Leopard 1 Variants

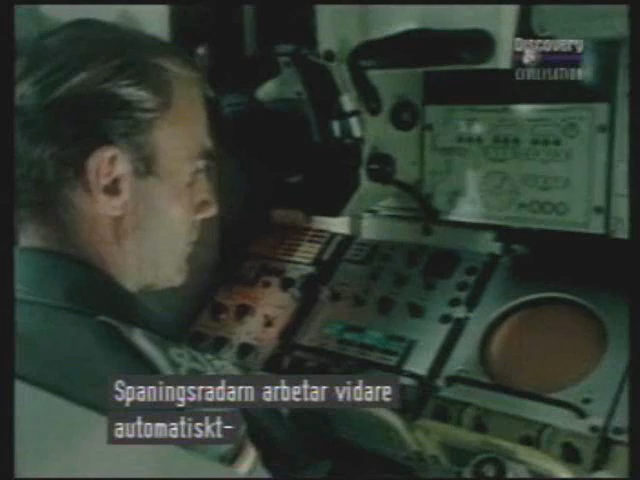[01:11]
In the meanwhile, the search radar carries on completely automatically, looking for other potential targets.